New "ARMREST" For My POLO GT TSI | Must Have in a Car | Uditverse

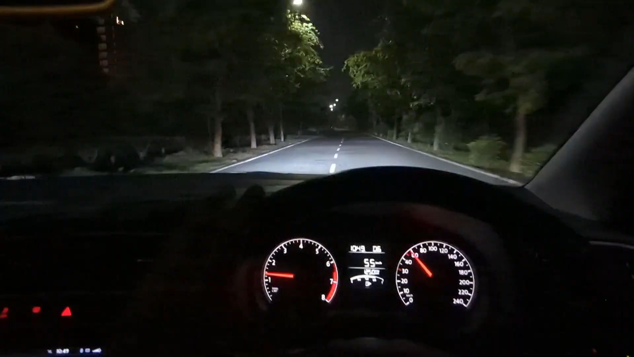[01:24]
फिलहाल मैं नोएडा में ही हूँ और अभी घर से निकला हूँ, और मुझे फिलहाल फिर 5 मिनट ही हुआ है घर से निकले हुए. अभी मैं अपने एक्सप्रेस वे पे भी नहीं पहुंचा हूँ, सर्विस लेन पे चल रहा हूँ.
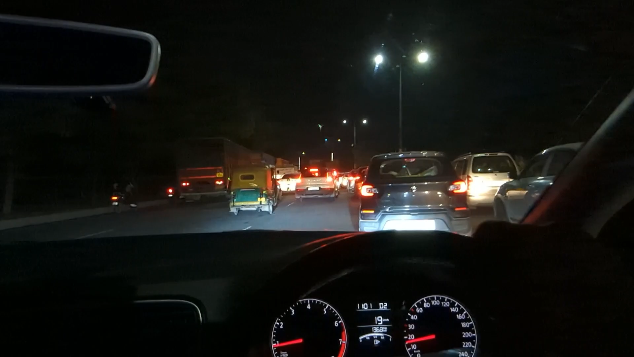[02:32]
मैं रात में इसी चक्कर में निकला था यार कि ट्रैफिक नहीं मिलेगा, अब क्या करूं. चलो कोई बात नहीं है, अब निकल चुके हैं तो पहुंचना तो है.
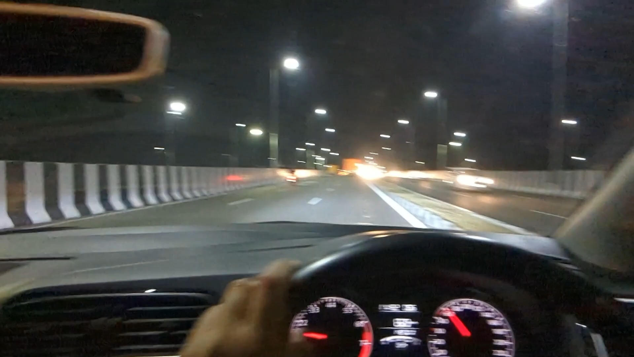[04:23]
वहां से ही पहले आपको जैम में फंसना पड़ जाता था. बट अभी ठीक है यार, अभी बढ़िया है, आप आराम से एकदम स्मूथली निकल जाओगे. ओ भाई साहब, हमारे आगे जा रही है महिंद्रा की XUV 400.
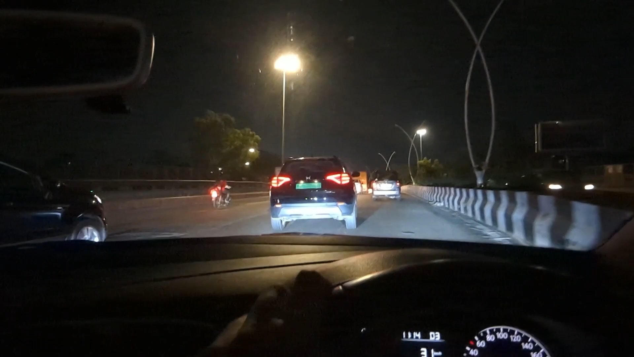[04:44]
यार ये बहुत कम देखने को मिलती है.
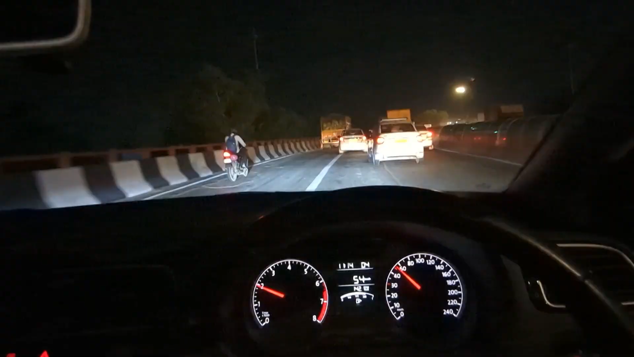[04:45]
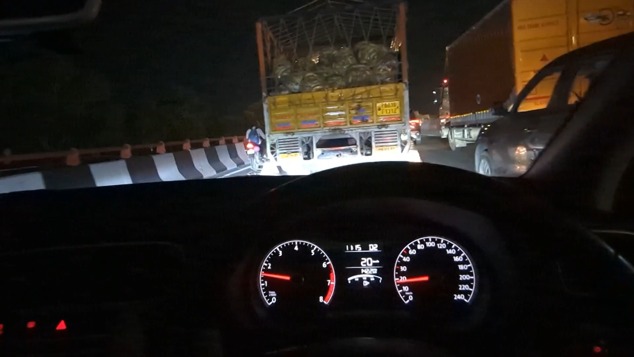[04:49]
ओ भाई, खीरे जा रहे हैं ट्रक में, खीरे तो नहीं खाने किसी को.
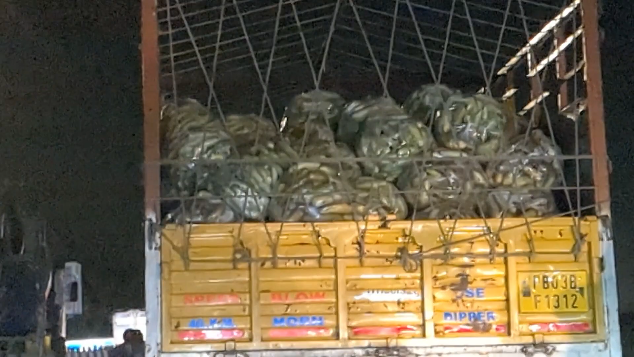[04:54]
ओ
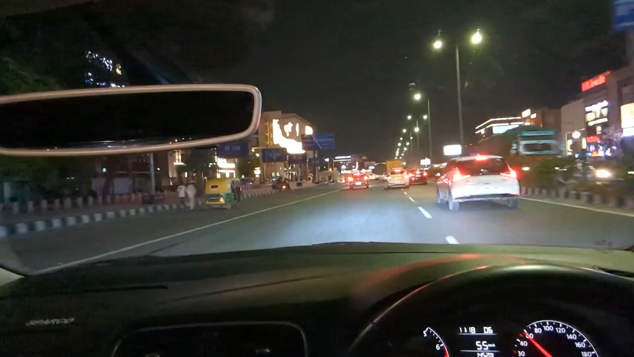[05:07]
गाइज हम पहुंच गए हैं साउथ एक्स के पास, और साउथ एक्स में आपको बहुत ही बड़े बड़े शोरूम्स दिख जाएंगे,
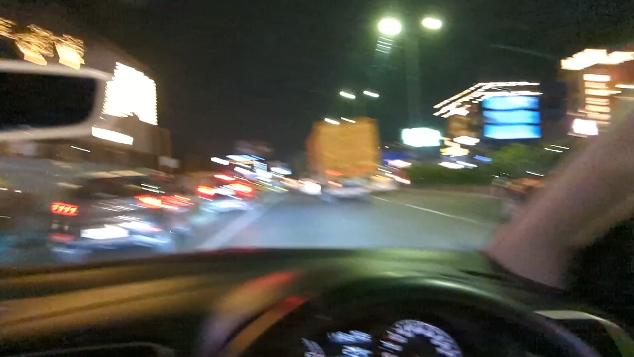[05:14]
बहुत ही चगमग चगमग लाइटें दिखती हैं यहाँ पे।
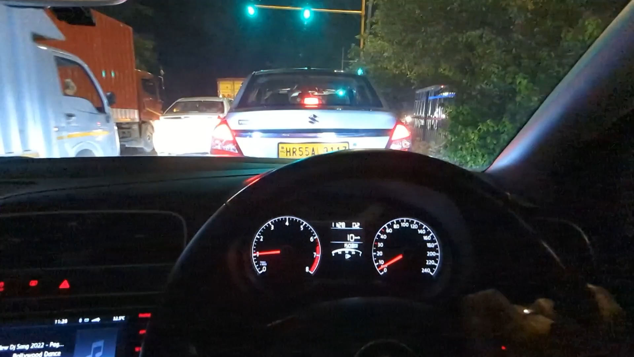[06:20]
क्या कर रहे हैं लोग यार, जब यहाँ पे यूटर्न है नहीं तो यूटर्न लेने के लिए क्यों खड़े हो जाते हैं, समझ में नहीं आता मुझको।
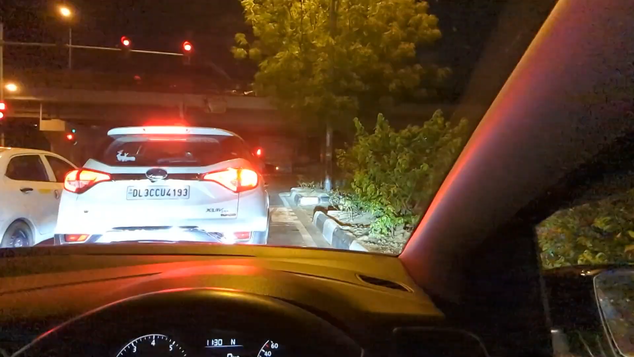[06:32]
और फिर से अपने को सिग्नल मिल गया, सिग्नल बहुत है दिल्ली में यार, क्या करें।
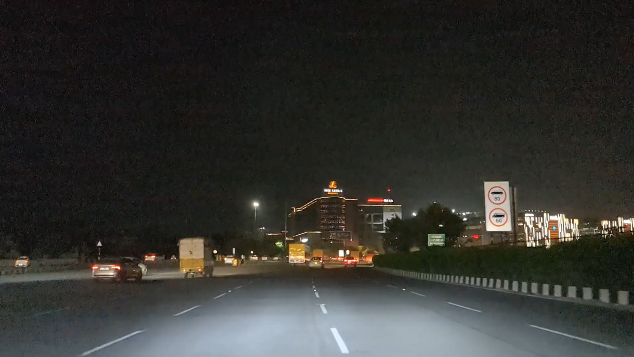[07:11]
तो एंटर कर चुके हैं हम गुड़गांव में, और यहां से हमारी डिस्टेंस है मात्र 12 किलोमीटर, जो कि है दिखा रहा है 15-16 मिनट लगेगा अपने को पहुंचने में।
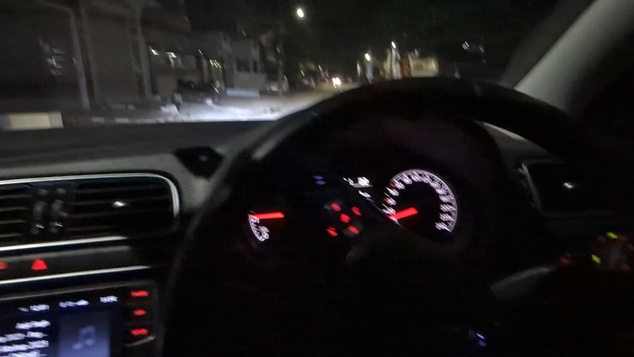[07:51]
अब कहाँ है कोल्ड मॉन्स्टर्स दिख नहीं रहा है, थोड़ा सा आगे है। ओके तो ये है गुरुद्वारा, गुरुद्वारा साहिब।